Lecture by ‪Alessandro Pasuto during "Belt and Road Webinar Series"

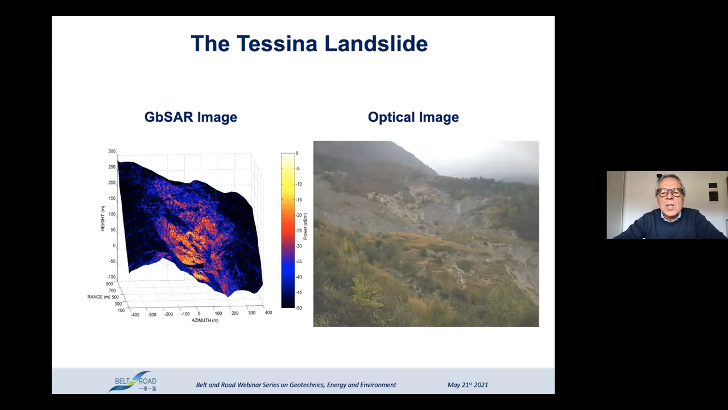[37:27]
this is the optical images of the ground-based SAR and the ground-based SAR images and we this is what we obtained